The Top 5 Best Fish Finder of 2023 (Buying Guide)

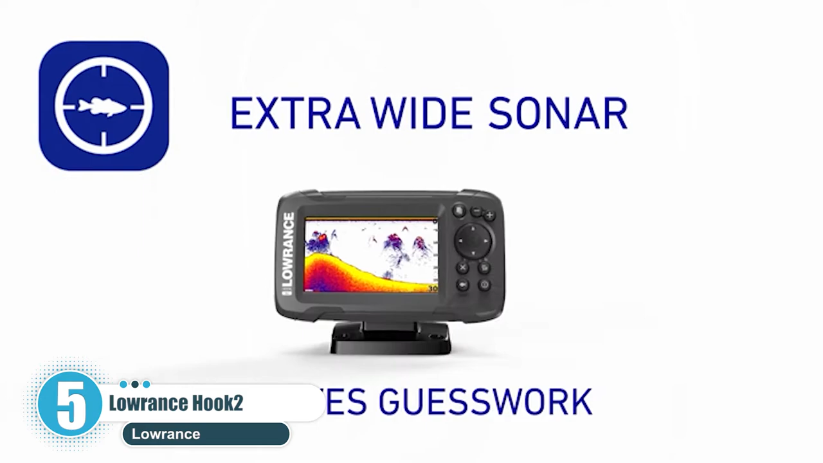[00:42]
This model is fitted in a broad 5,7-inch screen, that can accurately display, the underwater topography, with crystal clear clarity.
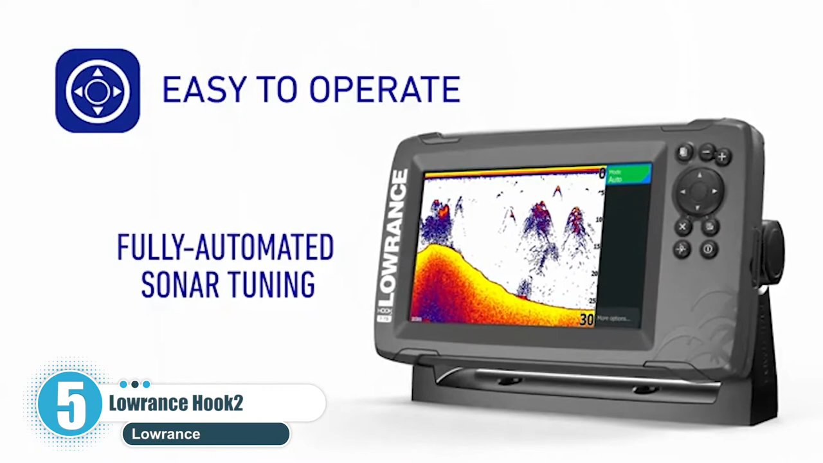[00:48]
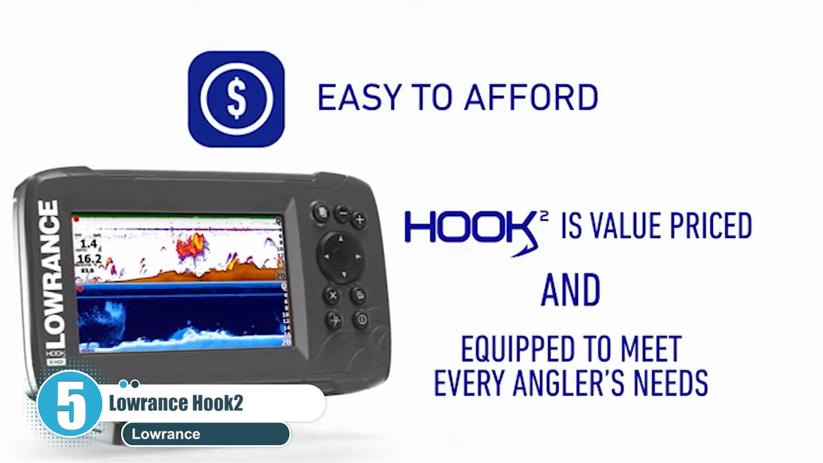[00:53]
Menus can be navigated by a keypad, with no need for fiddly touch screen technology. Let's check the pros.
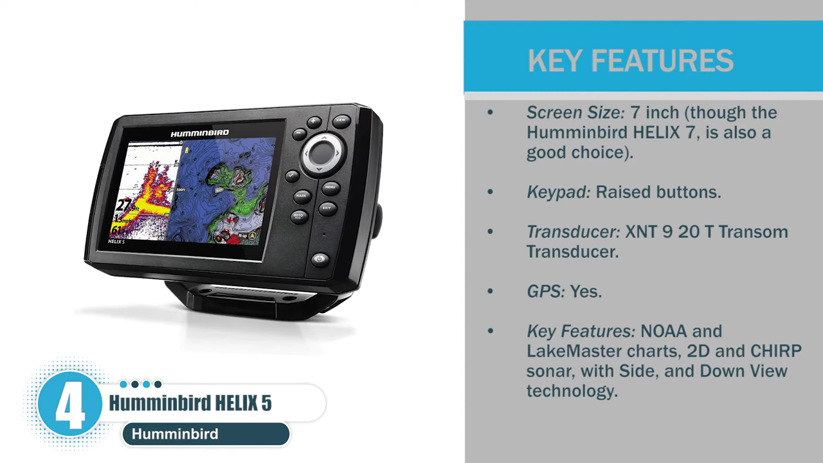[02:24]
Keypad. Raised buttons. Transducer. XNT 920T transom transducer. GPS. Yes. Key features. NOAA and LakeMaster charts, 2D and chirp sonar, with side, and down view technology.
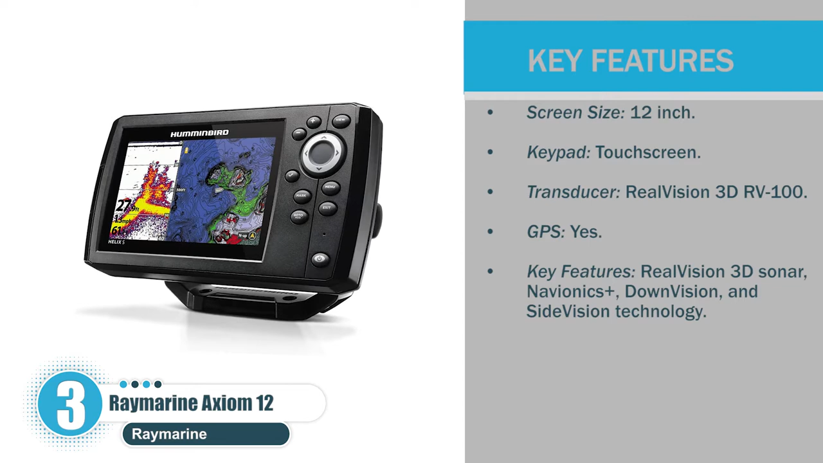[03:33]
Yes. Key features. Real-vision 3D sonar, Navionics Plus, down vision, and side vision technology.
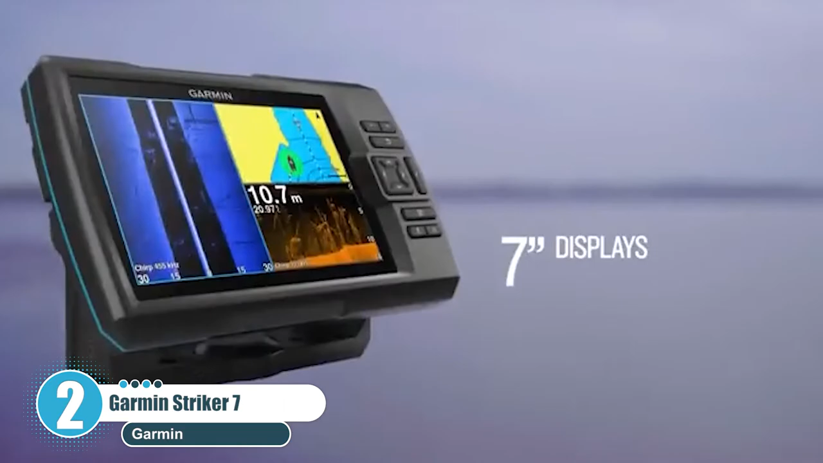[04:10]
On screen: depth 10.7 m
This fish finder uses side imaging technology that allows
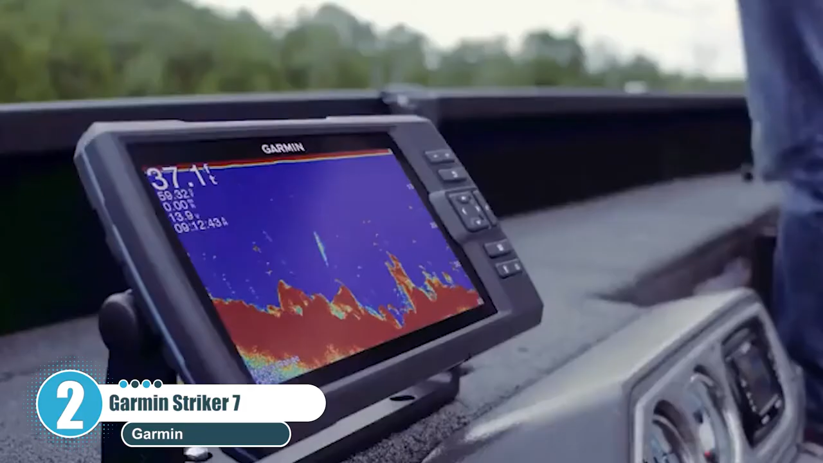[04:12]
anglers to get a more concise view of what's going on around the sides of their boat, rather than just directly below.
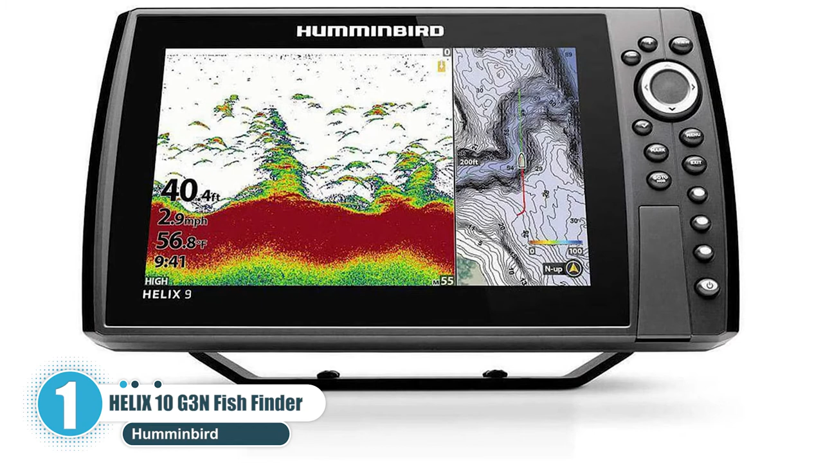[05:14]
On screen: depth 40.4 ft, water 56.8°F, speed 2.9 mph
They offer a number of exciting fish finders but the Helix series is undoubtedly the most popular.
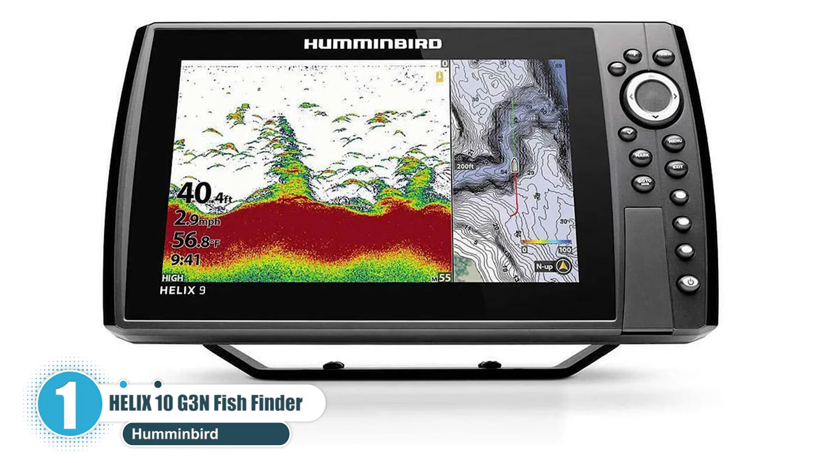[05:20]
On screen: depth 40.4 ft, water 56.8°F, speed 2.9 mph
The Helix series is available in a number of screen sizes ranging from 5 inches to 12 inches. But we think that the Helix 10, named for the 10.1-inch display, offers the best mix of technology, screen clarity, and practicality of the bunch. Let's check the pros. Screen size, 10.1-inch, also available in 5, 7, 9, and 12-inch models. Keypad.
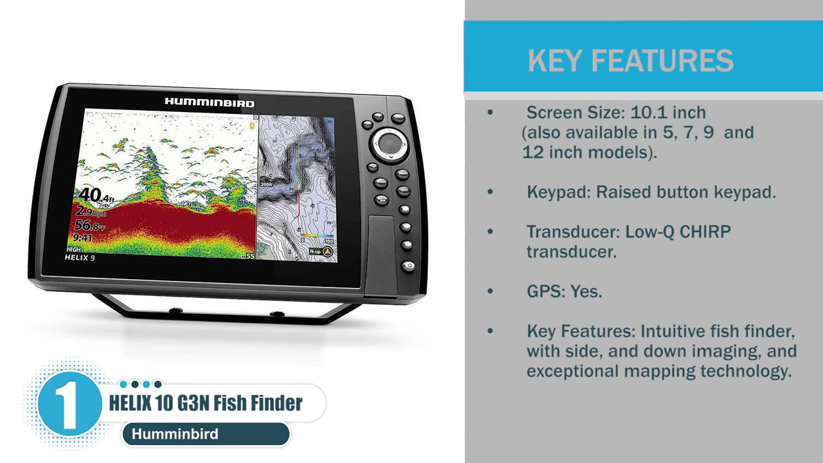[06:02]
Raised button keypad. Transducer. Low-Q chirp transducer. GPS. Yes. Key features. Intuitive fish finder, with side and down imaging, and exceptional mapping technology.